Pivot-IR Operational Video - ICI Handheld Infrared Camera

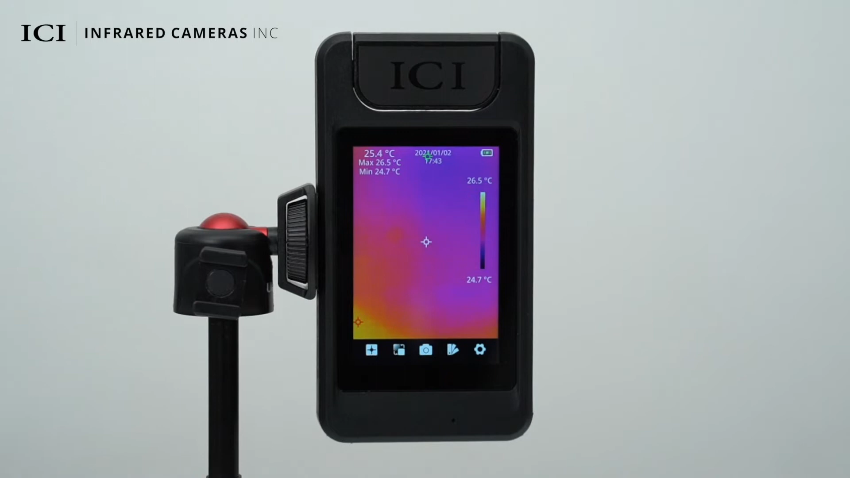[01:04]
On screen: spot 25.4°C, max 26.5°C, min 24.7°C, scale top 26.5°C, scale bottom 24.7°C
The current battery level is displayed in the top right corner. The level and span bar is displayed on the right side of the screen.
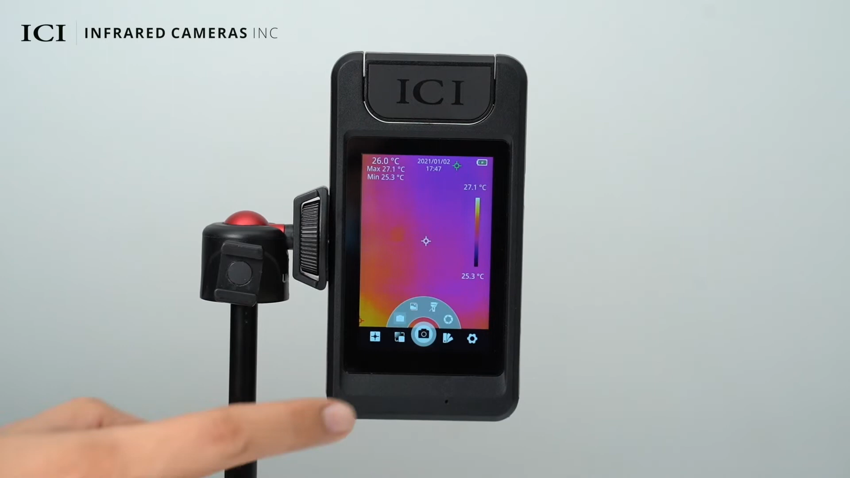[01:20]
On screen: spot 26.0°C, max 27.1°C, min 25.3°C, scale top 27.1°C, scale bottom 25.3°C
You can save the image, add voice annotation, scan a QR code, or cancel saving by pressing the back button.
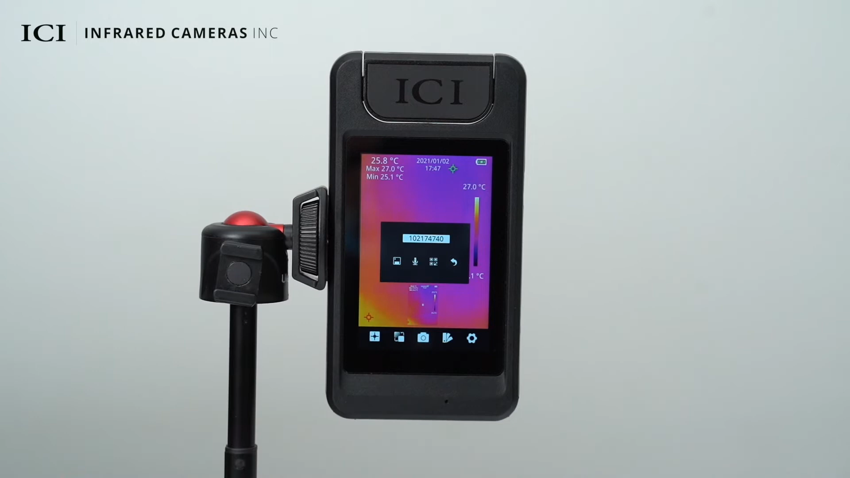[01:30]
On screen: spot 25.8°C, max 27.0°C, min 25.1°C, scale top 27.0°C
To add voice notes, click the microphone once to start recording and click again to complete the recording.
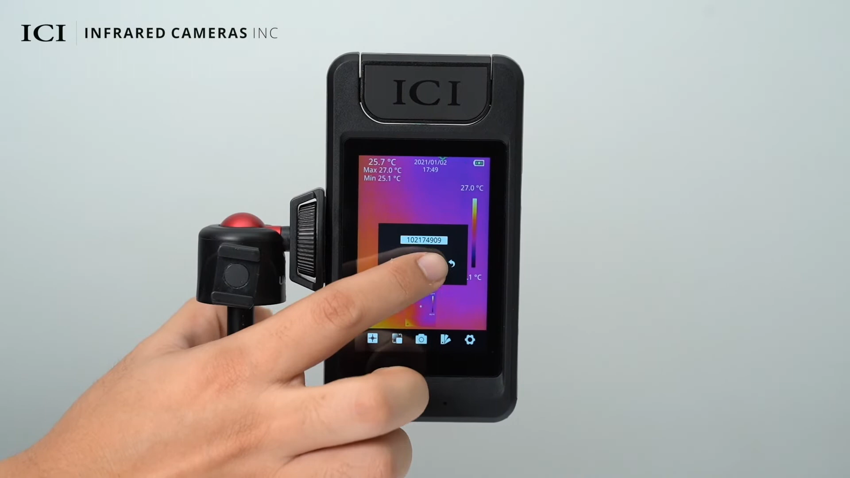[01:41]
On screen: spot 25.7°C, max 27.0°C, min 25.1°C, scale top 27.0°C
To scan a QR code, click the QR code icon and the camera can be pointed at a QR code. Press the gallery button to check the images stored in the device. You can delete images and modify annotations.
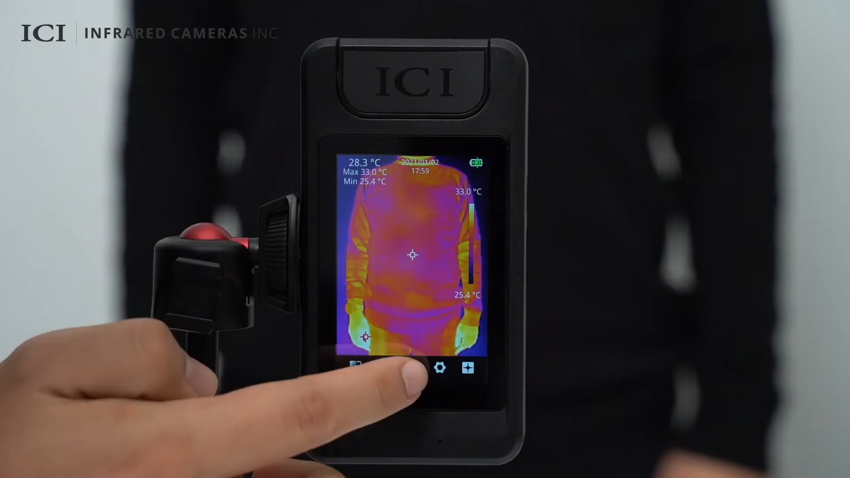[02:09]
On screen: spot 28.3°C, max 33.0°C, min 25.4°C, scale top 33.0°C, scale bottom 25.4°C
In the palette setting menu, you can choose from seven palettes,
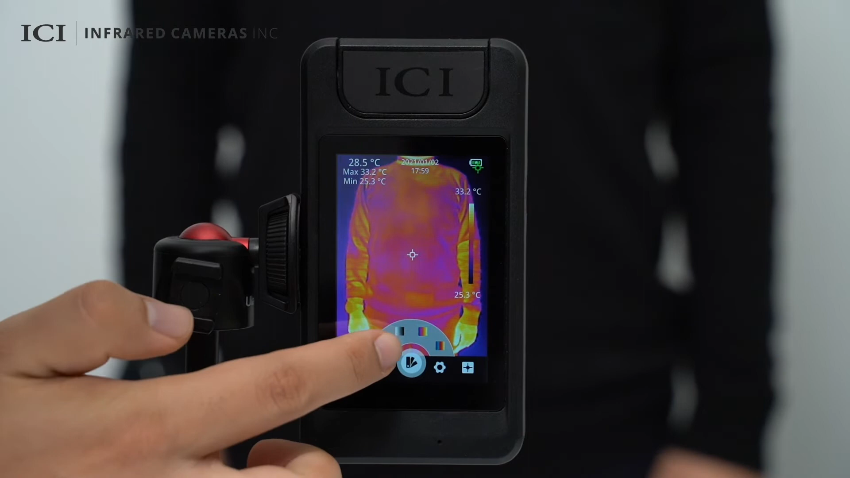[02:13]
On screen: spot 28.5°C, max 33.2°C, min 25.3°C, scale top 33.2°C, scale bottom 25.3°C
including black hot, white hot, iron bow, rainbow, high contrast to rainbow, and black red.
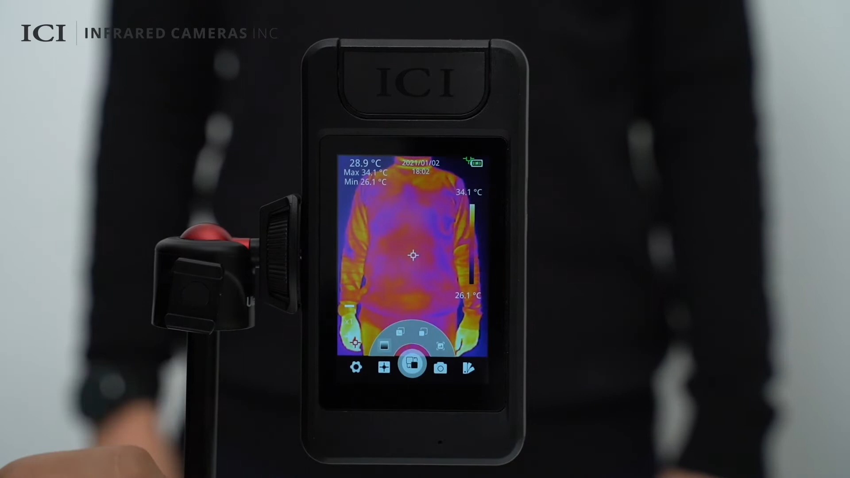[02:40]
On screen: spot 28.9°C, max 34.1°C, min 26.1°C, scale top 34.1°C, scale bottom 26.1°C
In the infrared and visible light modes, one-time, two-time, and four-time digital zoom are supported. In the ICI dual vision mode, the registration distance and opacity can be adjusted.
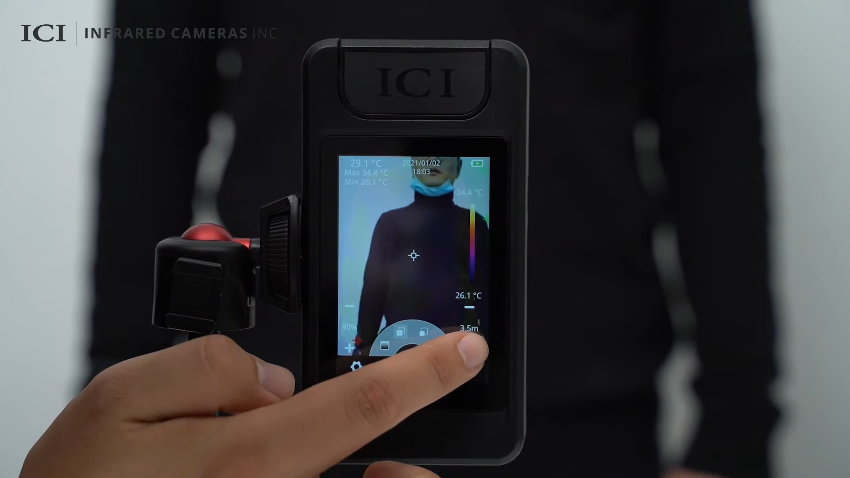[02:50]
On screen: spot 29.1°C, max 34.4°C, min 26.1°C, scale top 34.4°C, scale bottom 26.1°C
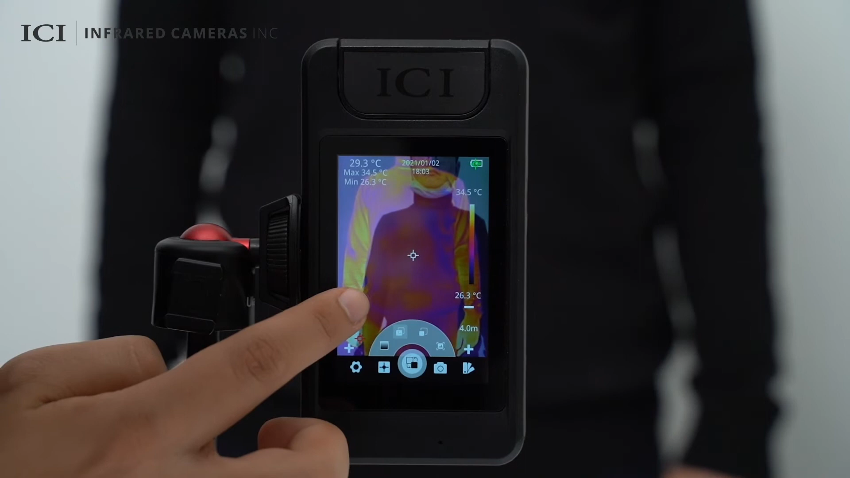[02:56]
On screen: spot 29.3°C, max 34.5°C, min 26.3°C, scale top 34.5°C, scale bottom 26.3°C
In the picture-in-picture mode, the registration distance can be adjusted.
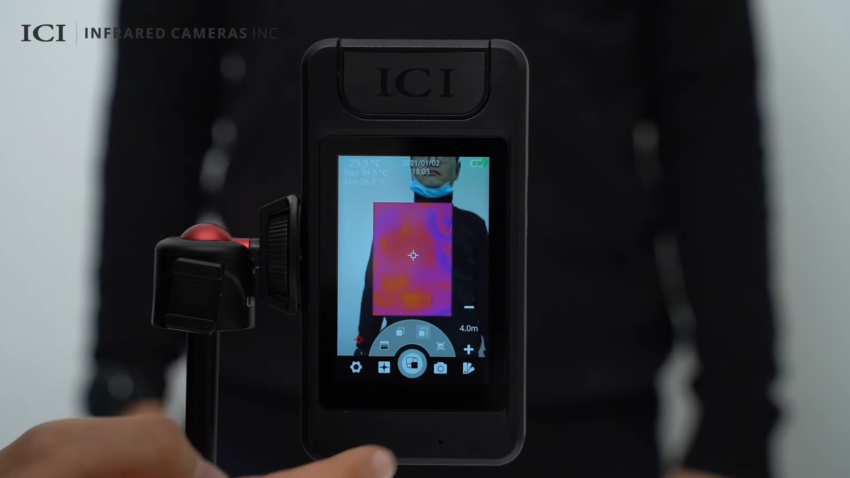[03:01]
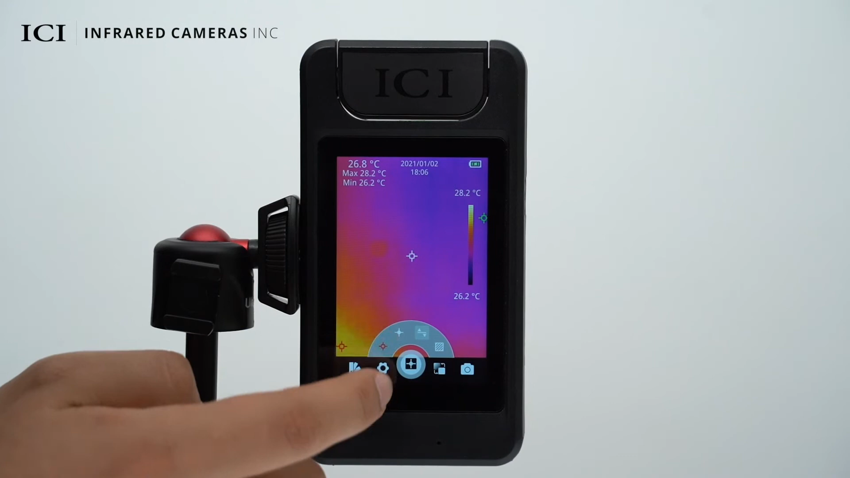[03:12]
On screen: spot 26.8°C, max 28.2°C, min 26.2°C, scale top 28.2°C, scale bottom 26.2°C
You can enable or disable the display of the center temperature, highest temperature, and lowest temperature on the image. You can touch or drag on the touchscreen to specify a point, line, or area for temperature measurement.
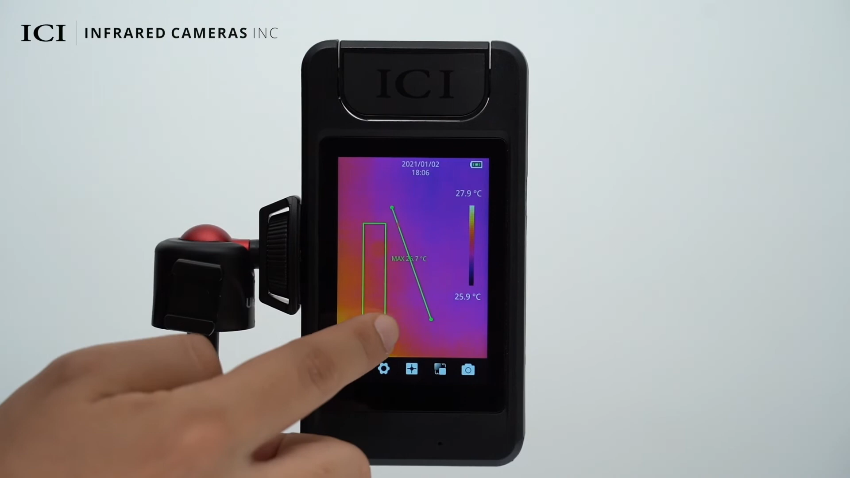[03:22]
On screen: scale top 27.9°C, scale bottom 25.9°C
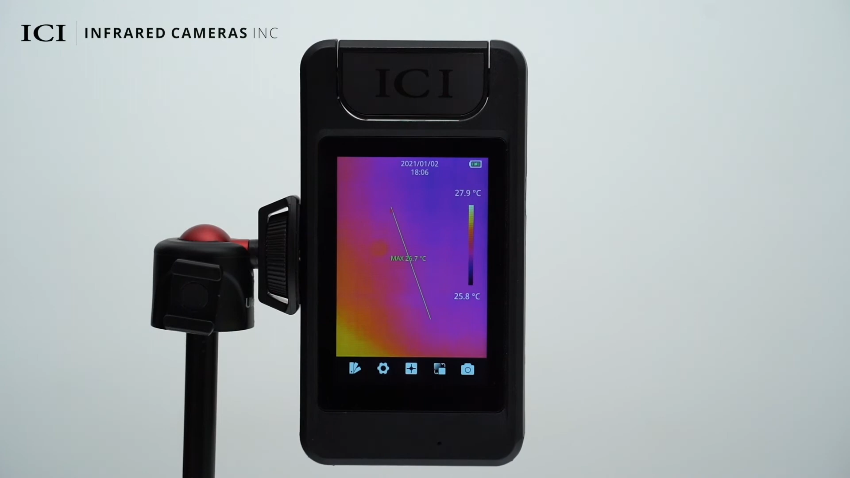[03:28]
On screen: scale top 27.9°C, scale bottom 25.8°C
Touch the targeted area for deletion or batch deletion.